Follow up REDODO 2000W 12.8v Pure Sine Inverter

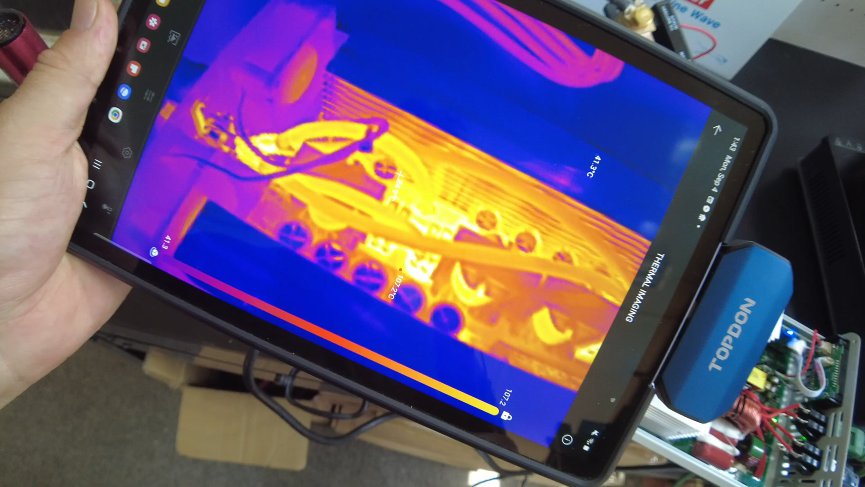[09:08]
i'm seeing 109 celsius on the board
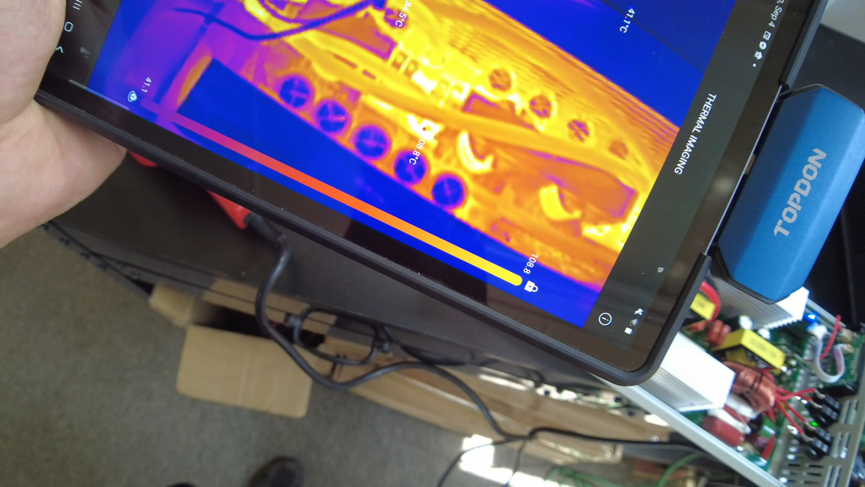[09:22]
where one of the positive wires attaches to the board but i'm i'm only seeing 78 celsius on the wires themselves